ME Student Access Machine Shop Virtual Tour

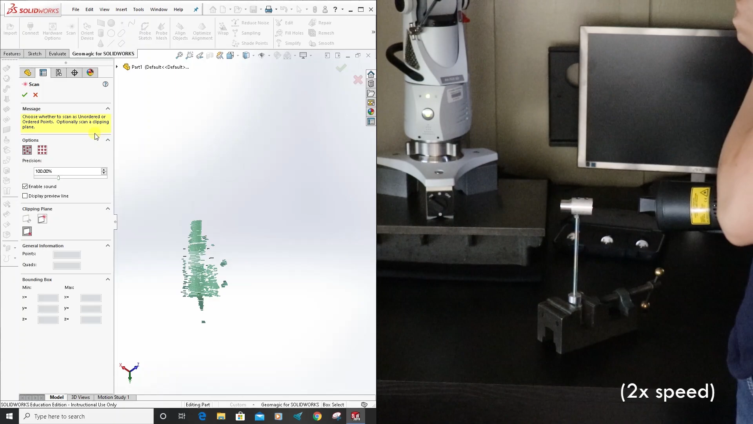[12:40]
In addition to the CMM features of the arm, the tool is also capable of scanning and generating a three-dimensional digital representation of the scanned object. The arm uses a laser scanner to locate the surface of an object
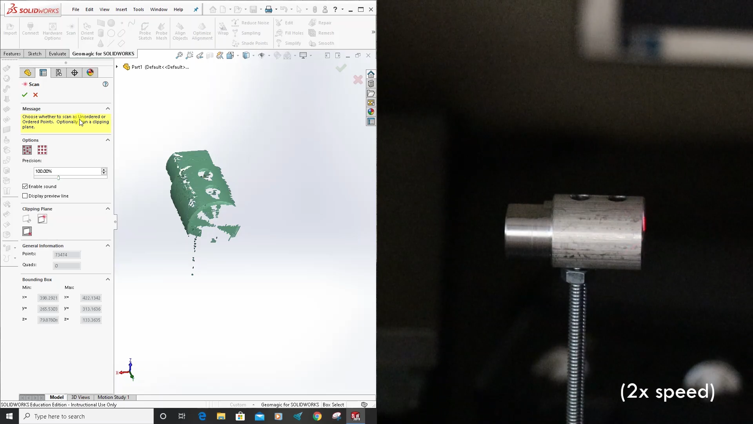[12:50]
and transmit the location to the computer via a point cloud.